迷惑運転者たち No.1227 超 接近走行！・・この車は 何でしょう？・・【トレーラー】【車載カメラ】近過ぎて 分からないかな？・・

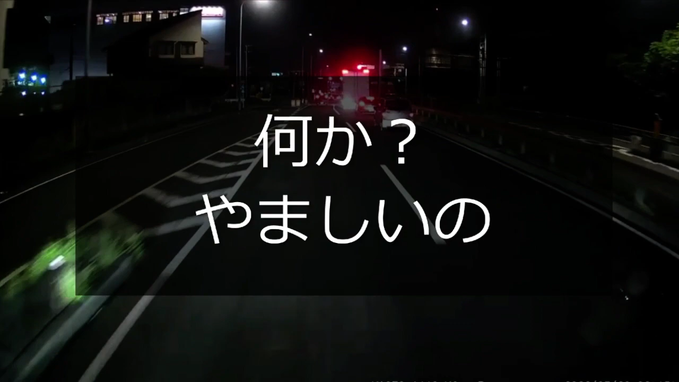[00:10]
お、おまわりさんいた。このままずっと走ってくれねえかな。